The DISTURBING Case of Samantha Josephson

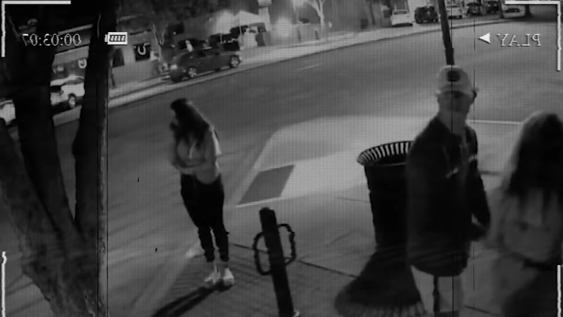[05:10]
A surveillance camera captured Samantha on the phone with Greg at 2.06am, her virtual company as she awaited her ride. At 2.12am, her supposed Uber pulled into the disabled bay,
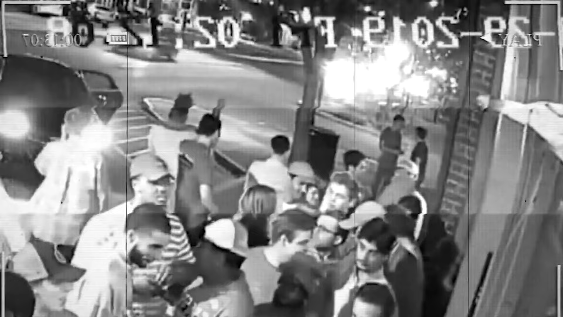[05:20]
the black Chevy Impala barely stopping before Samantha clambered into the back seat. The car pulled away, captured by surveillance cameras as it headed south, southeast on Hardin Street. But Greg quickly sensed that something was amiss.
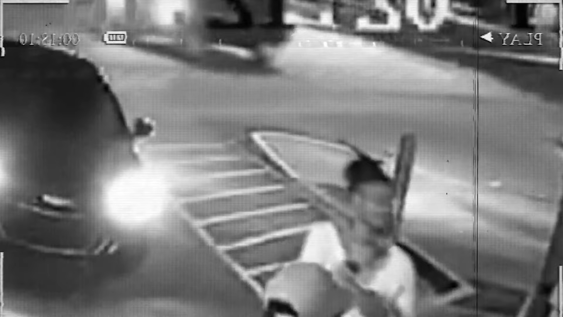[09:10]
From the get-go, they had a location, a time, a potential suspect, a direction, and most importantly, a vehicle. While the driver may not be directly involved, involved in her murder, they could be crucial in retracing Samantha's final journey. Further scrutiny of the surveillance footage revealed the exact vehicle lingering around the area. Alarmingly, after spotting Samantha alone, it made a deliberate U-turn before picking her up. This seemed like more than just a casual coincidence.
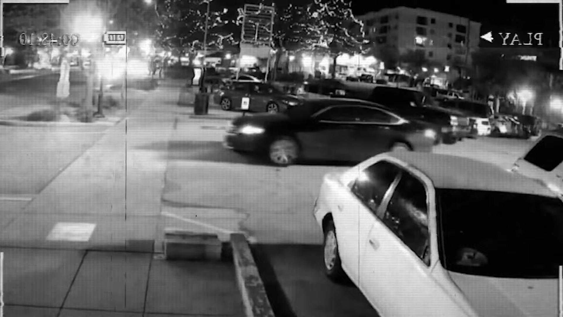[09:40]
It had the eerie undertones of a deliberate act. Consequently, all nearby officers were alerted to be on the lookout for a black Chevy Impala and to carefully scrutinise any driver found at the helm. They didn't have to wait long. At 3.23am on the 30th of March, just 26 heart-wrenching hours after Samantha's disappearance,
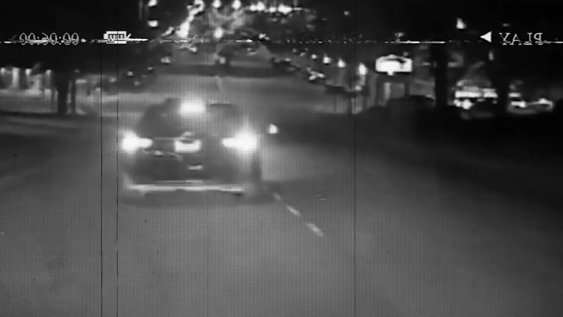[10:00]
a police officer named Jeffrey Craft, accompanied by his canine partner, spotted a similar vehicle in front of him.
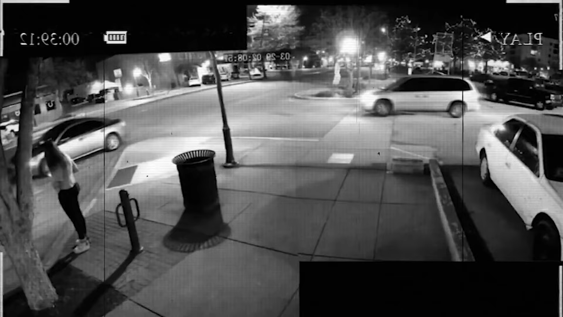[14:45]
Samantha, who was alone and on her phone, mistook another vehicle for her Uber. Seizing the opportunity, Nathaniel, whose Impala was just two cars behind, swooped in. Once Samantha was in the car, Nathaniel activated the child locks, trapping her inside. The outside world remained oblivious to Samantha's plight, as loud music and laughter drowned out any potential screams for help.
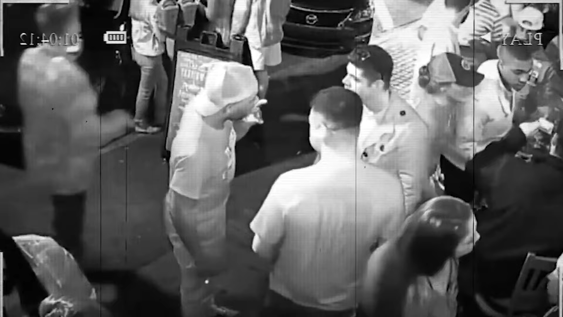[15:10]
Nathaniel's vehicle was seen moving further southeast, and cell tower pings linked Samantha's and Nathaniel's phones together.